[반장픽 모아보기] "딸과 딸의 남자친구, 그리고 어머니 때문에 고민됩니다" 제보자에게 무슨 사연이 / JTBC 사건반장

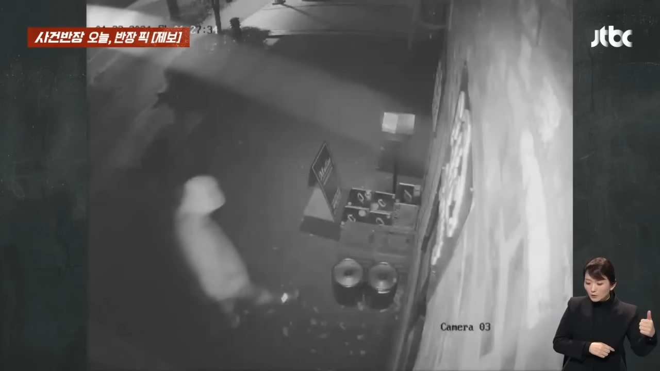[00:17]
입간판 뒤에 쌓아둔 기름통을 양손에 번쩍 차차차차차차차차 어디론가 들고 갑니다.